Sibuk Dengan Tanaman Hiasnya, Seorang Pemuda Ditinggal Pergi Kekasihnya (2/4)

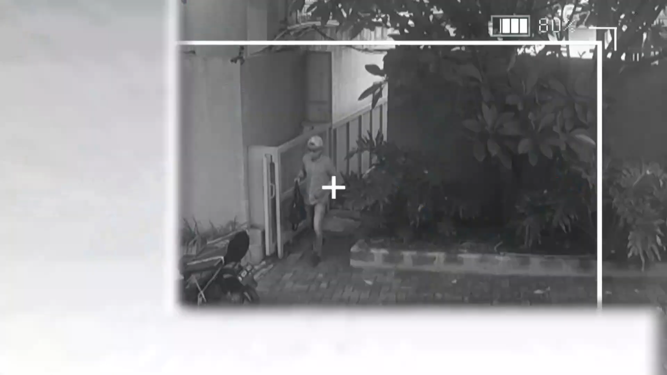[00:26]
Tuh, lihat. Kayaknya ini orang mengalami kesulitan dengan sepeda motornya ya.